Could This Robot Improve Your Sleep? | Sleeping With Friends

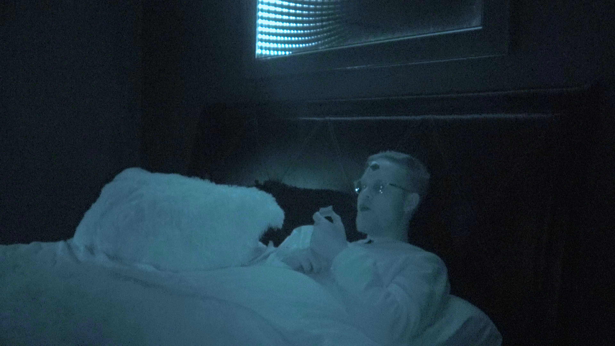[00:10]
What is he eating? Is that a cookie? I'm hoping to see Greg make some improvements.
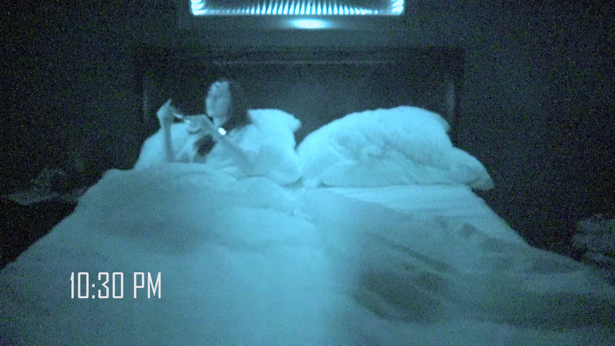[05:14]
She is going in the middle of the pillows. Yeah, which is a little interesting to me. It is because you kind of miss out on the meaty part of the pillow when you do that. The meaty part. The pillow meat. Got it. Yeah.
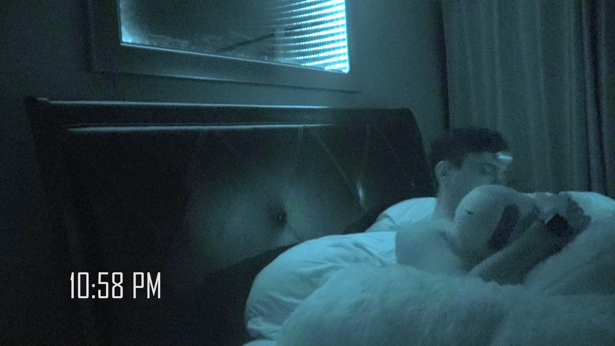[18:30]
It looks like he's cuddling the sleep robot. There it is. There it is. There it is.